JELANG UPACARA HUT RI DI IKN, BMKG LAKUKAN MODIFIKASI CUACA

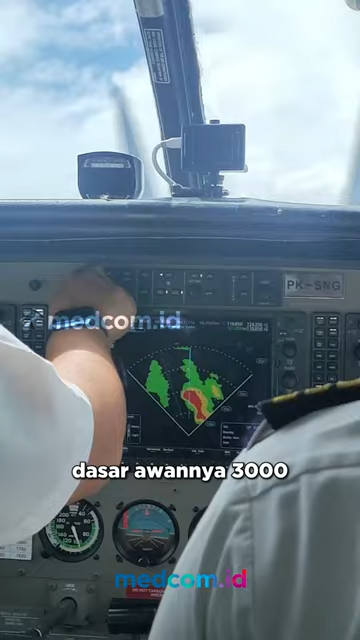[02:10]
Ketebalan awan sebesar itu, kalau kita biarkan ini bisa menjadi hujan yang sangat deras di IKN.
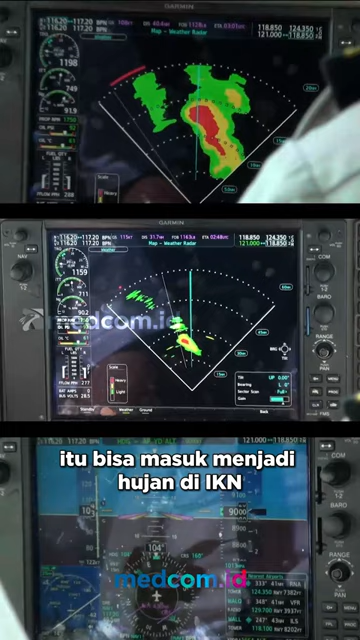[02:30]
hujan di IKN dan bisa menjadi hujan berjam-jam di sana.